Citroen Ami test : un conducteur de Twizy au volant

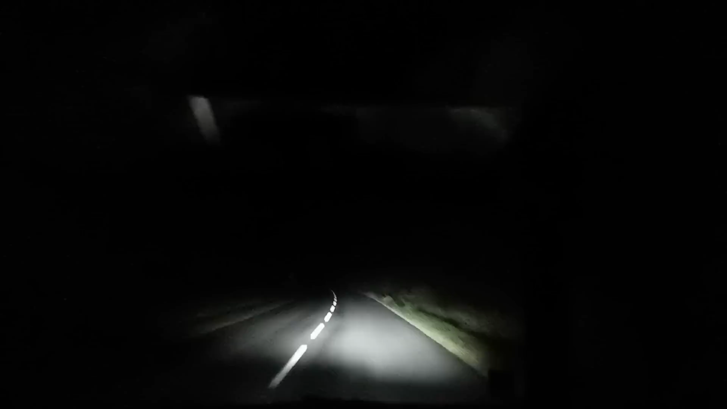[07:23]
ça éclaire quand même pas mal les arbres ça éclaire même les arbres donc si t'as envie de grimper dans un arbre c'est nickel on va éviter quand même
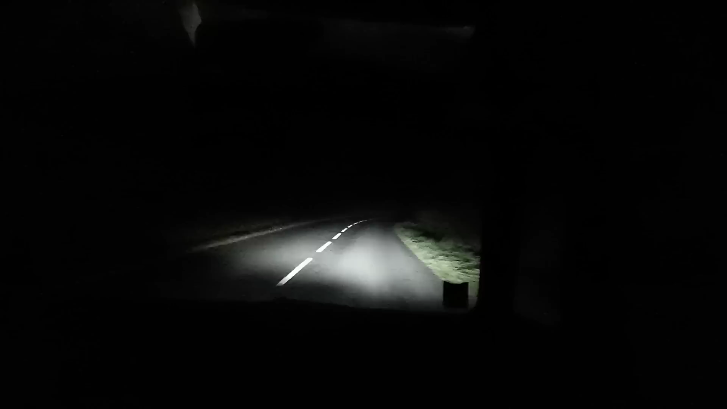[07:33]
et donc on a regardé par rapport à oise donc 45 km c'est entre 44 et 45 km sur oise donc plutôt très précis là il nous fait une pointe à 46 km attention hein au taquet là on est en mode récupération d'énergie on est en descente on est en descente il y a un bon 150 kg dans la bagnole il y a un peu de bardaques effectivement donc en fait le trajet il faut à peu près 11 minutes